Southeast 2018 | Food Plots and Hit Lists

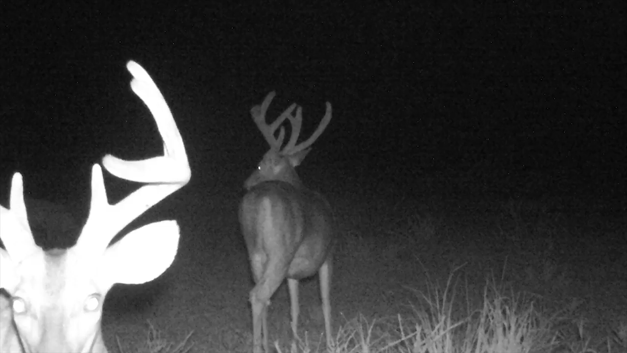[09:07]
This year he's back. And he's a very, very sway back old man. Another similar to boss.